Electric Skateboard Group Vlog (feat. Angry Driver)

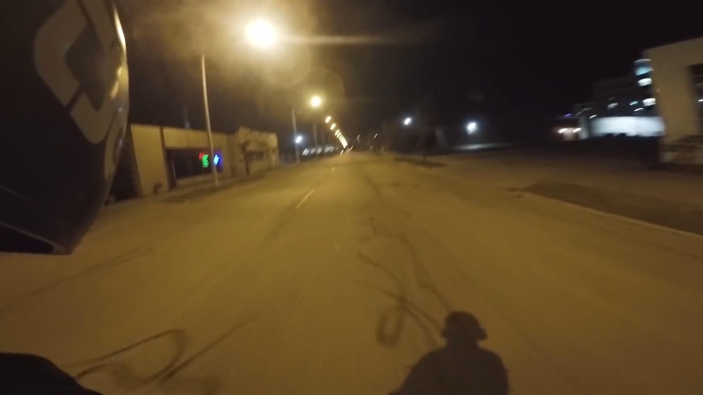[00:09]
We've had a couple of us meet here and there earlier this spring,
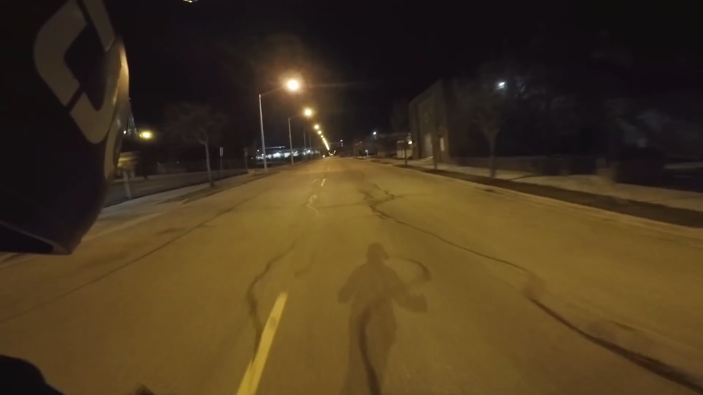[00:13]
but this is the first official kind of group ride where we could all get out together, and the weather was good, and you know, everything, the timing just kind of came together. Beautiful Saturday night, downtown Grand Rapids.
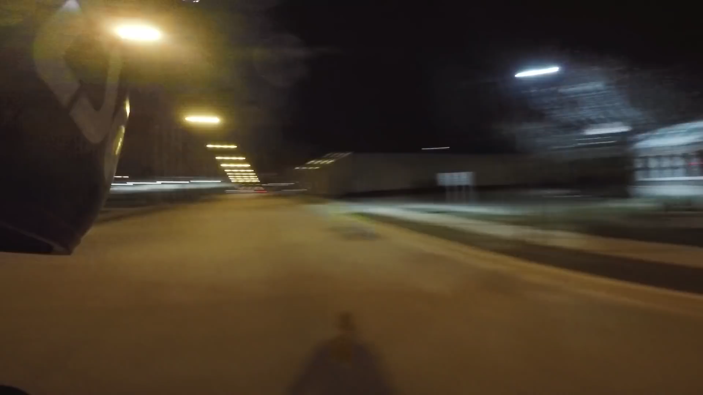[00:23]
It's gonna be packed streets. It's gonna be packed with us.
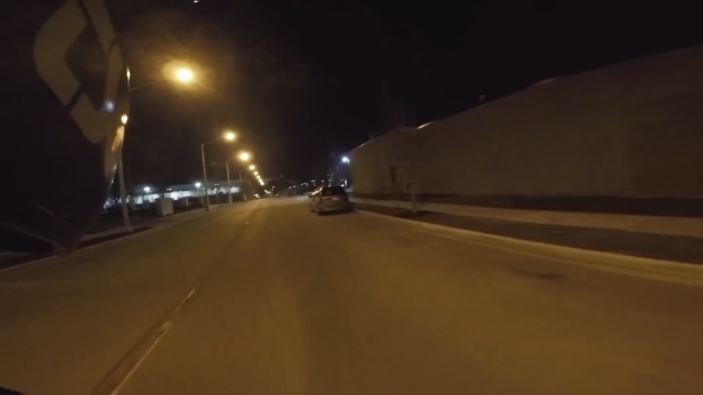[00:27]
Testing out a new camera lens, not sure if I like it yet. I shouldn't say camera lens, I mean camera angle. And yeah, we'll see how the angle turns out. Filming in 1080p, 24 frames per second, super view on the GoPro Hero 5. One of the reasons I'm testing out this view is because a couple years ago I broke my GoPro,
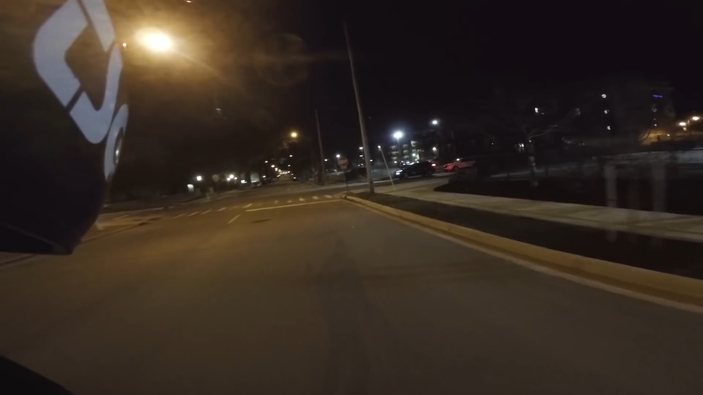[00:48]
where the clip that holds the battery in,
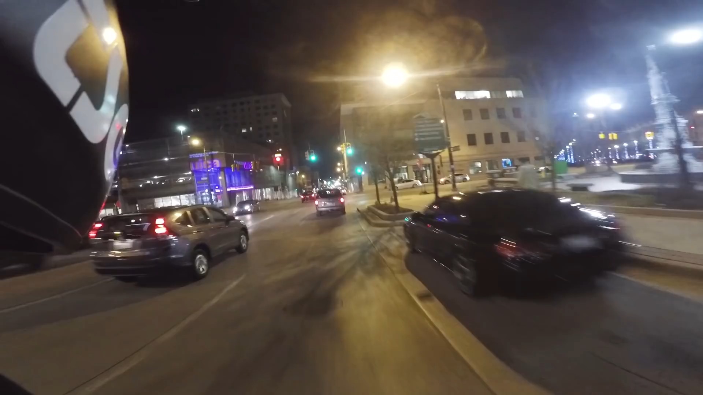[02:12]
Woo! No matter how many times I do it, this downhill always gives me goosebumps.
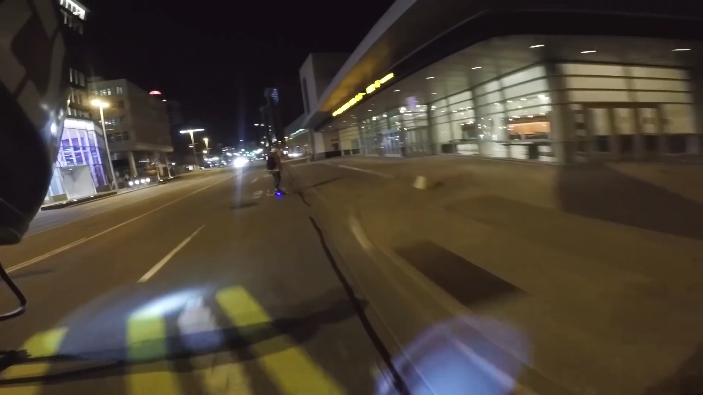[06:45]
I think he's just headed towards the blue bridge.
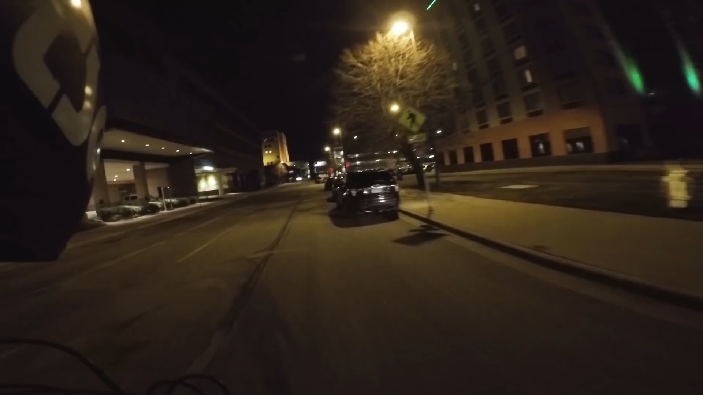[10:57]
One last ride through downtown. We're all gonna head out for the night because it is midnight.